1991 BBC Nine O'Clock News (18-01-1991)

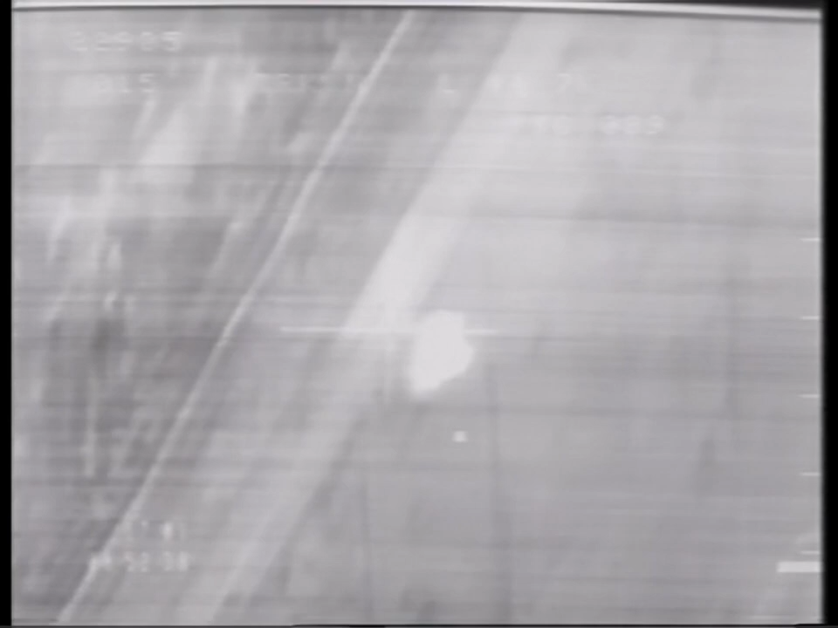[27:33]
And now you'll see the pilot switch to higher magnification and as he flies away from the target.